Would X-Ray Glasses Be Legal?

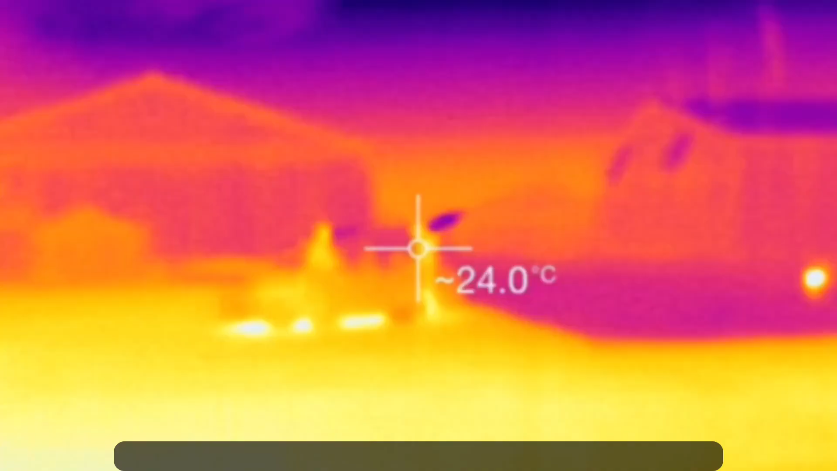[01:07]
On screen: spot 24.0°C
Thermal cameras can see how many warm bodies are in a house,
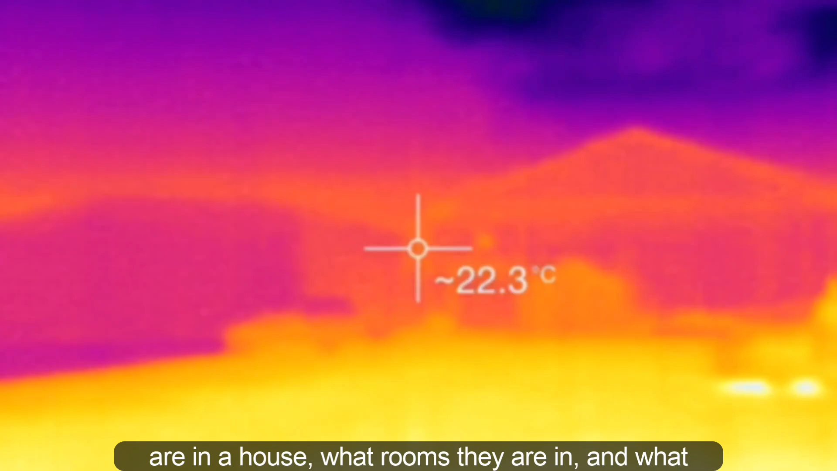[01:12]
On screen: spot 22.3°C
what rooms they are in, and what they are doing without ever having to enter the house.